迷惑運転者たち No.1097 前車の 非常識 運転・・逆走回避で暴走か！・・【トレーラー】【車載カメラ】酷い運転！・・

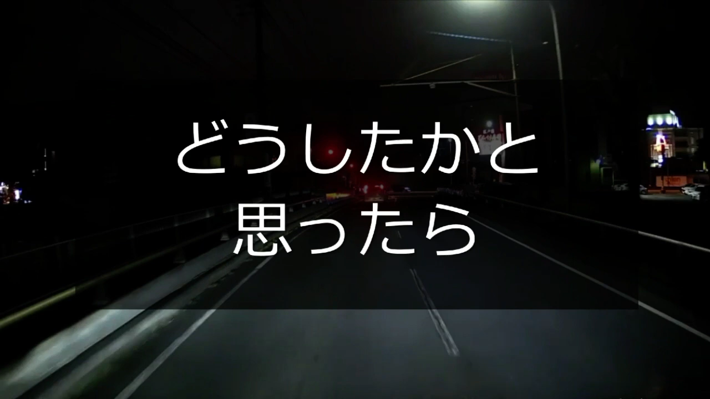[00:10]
おい、青だよ。進まないの？どうした？
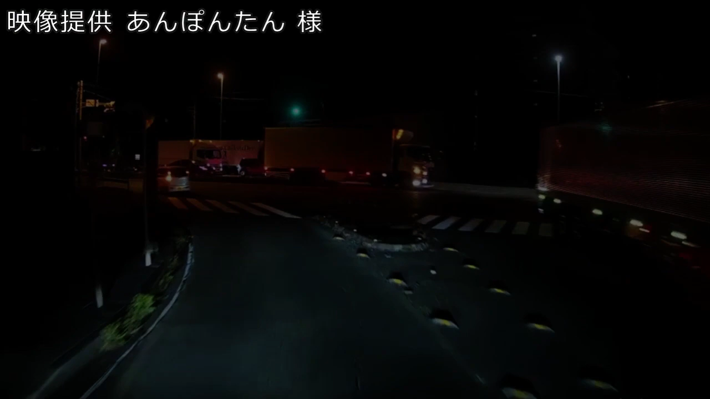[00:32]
まさかスマホとかいじってないだろうね。まさかとは思うけど。いじってるし。なるほどね。あれじゃあ信号変わってもわからないよね。せめて止まってる時だけにしてくれよな。